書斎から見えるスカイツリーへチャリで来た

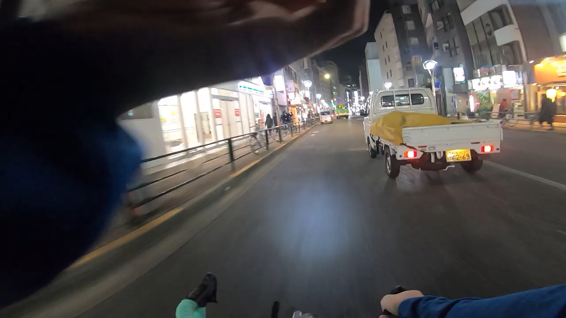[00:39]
スカイツリーもあと十数キロあります路上駐車多すぎだろ
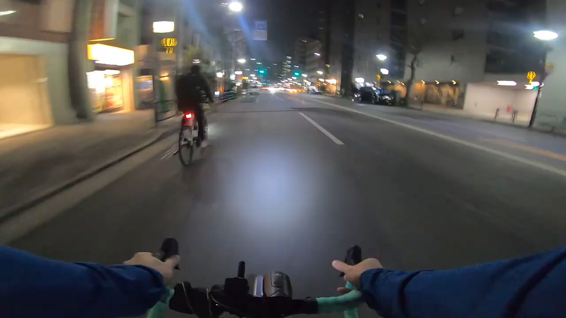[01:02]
車の路中が多いから左折が車に気をつけないとちなみに今自宅のある西
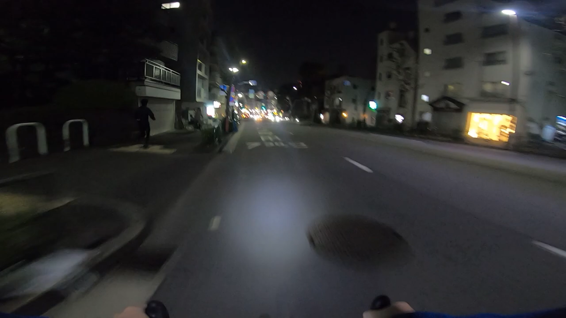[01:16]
からスカイツリーは東の方向へ向かってます
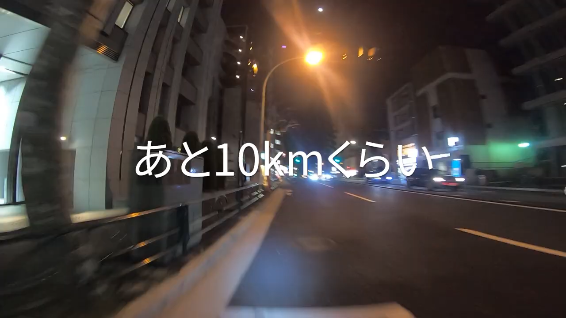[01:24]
あと10キロぐらいです割と東の方に向かう道が空いてますね家出た時はちょっと寒かったですけど
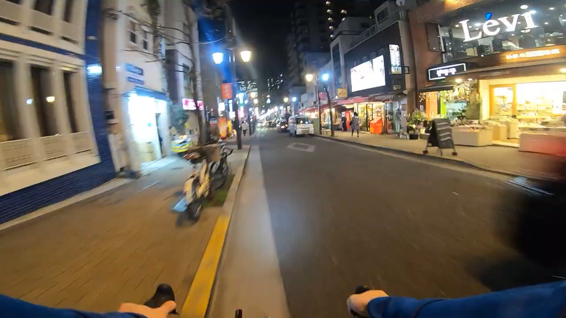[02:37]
神楽坂神楽坂はこの辺もねよく来るお店あります
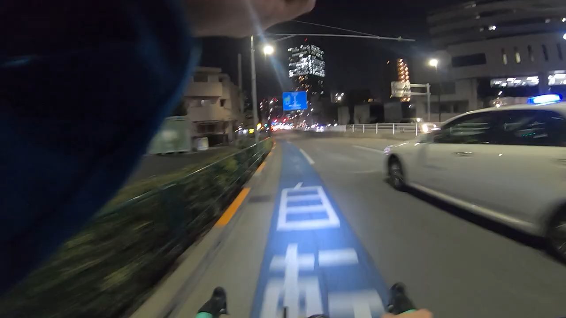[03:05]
当然なのかやっぱ自転車で走ってる人少ないですね自転車専用レーンを30キロ
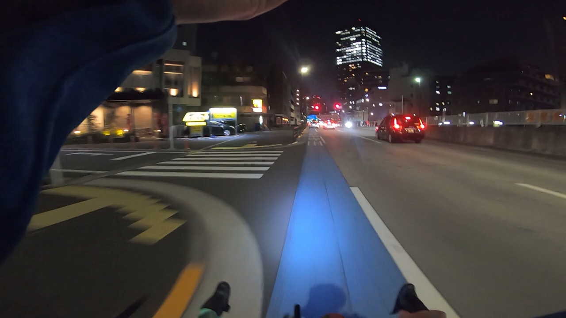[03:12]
前ぐらいで走る人あんまりいないですねあとやっぱね僕が子供の頃の住んでた埼玉と違って信号多いあと7.
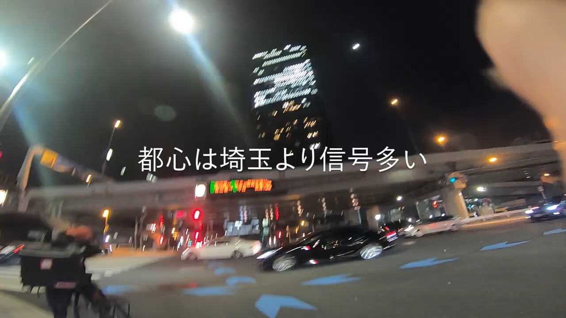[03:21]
4キロ
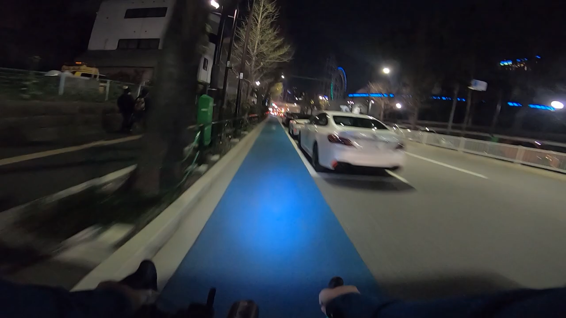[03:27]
あなんかすげーなんかああれ
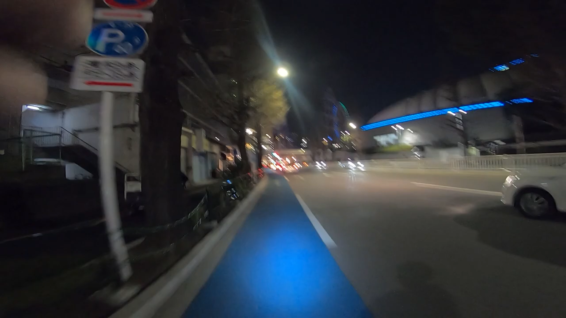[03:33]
あこれ東京ドームシティだ東京ドームシティすごいうわ懐かしい
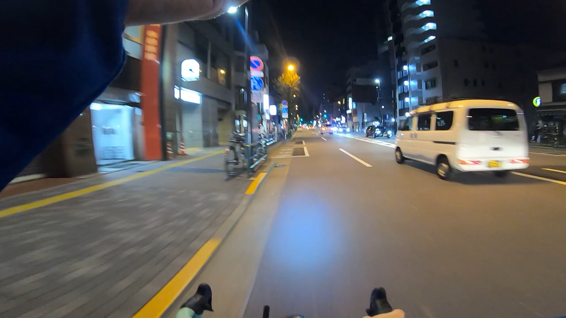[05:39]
上の多すぎてさらに東の方に行くと交通量5番目上に整備されたまっすぐな道で幅広で割と走りやすいそもそも僕なんでスカイツリーを目指したんですかねスカイツリーを目指した理由は書斎から毎日スカイツリーが見えるんですよ
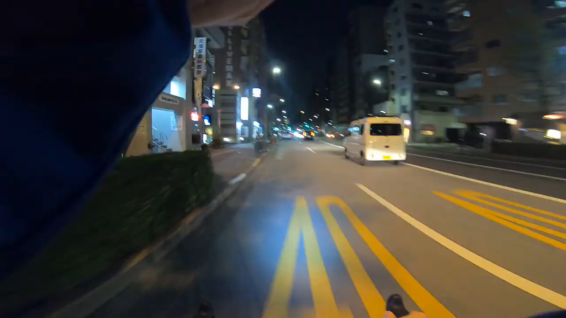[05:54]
見えるから行ってみたいなって電車で行ったことあるんですけど直線距離進んで行ってみたいなと思ったんですよ理想を言うとね書斎から空飛んでスカイツリーにまで
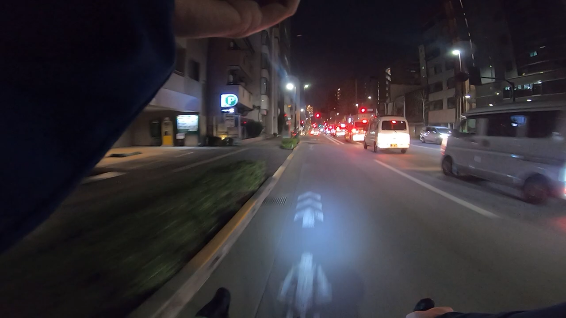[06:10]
行けたらいいんですけどそれできないんでなるべく直線距離を自転車で今行ってます本当にこの電動自転車増えましたねスポーツタイプのやつちょっと意外なのは電動アシストある方は別に走り出しとか機械通りだからちゃんと止まるところで止まるのかなと思ったら意外と電動アシスト車乗ってる人の方が赤信号で止まんないところ急な飛び出しとか危ないですね
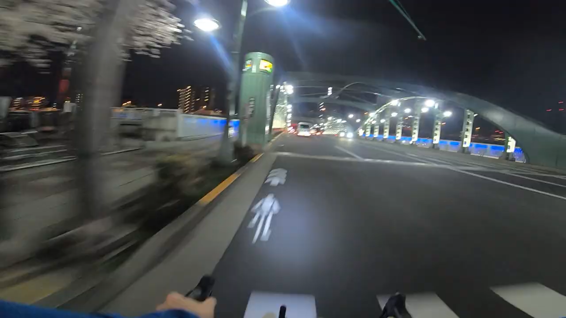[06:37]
あ、隅田川あ、てかいつの間にスカイツリーちょっと、